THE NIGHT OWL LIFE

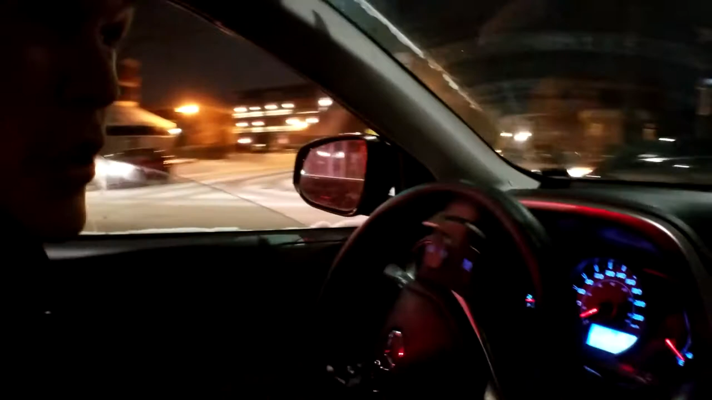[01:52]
That chick or dude, I can't tell which one it was. That person just got hit by a car, dude.